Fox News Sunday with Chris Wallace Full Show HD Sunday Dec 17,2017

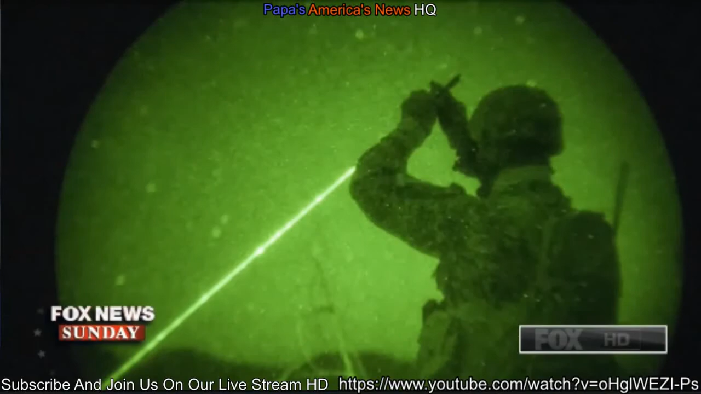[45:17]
put on my night vision took this picture and fell back asleep in pakistan's no man's land tribal area with the taliban in 2009